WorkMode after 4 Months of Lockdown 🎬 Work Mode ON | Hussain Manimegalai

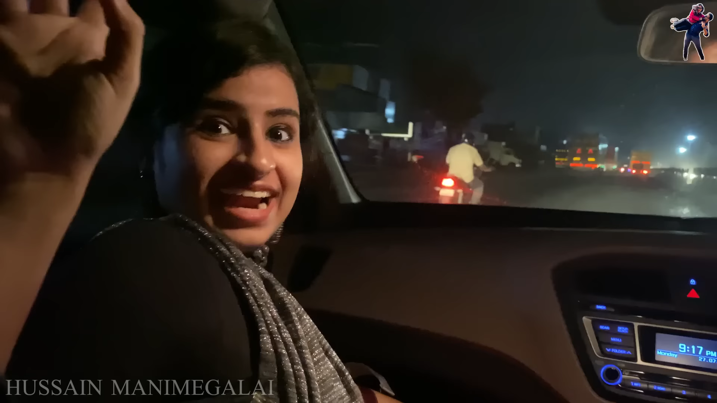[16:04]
ஓகே, நீங்க பாத்து கொண்டிருப்பது வந்து வீட்டு ரோடு, நாங்க போயிட்டு வந்துடுறோம்.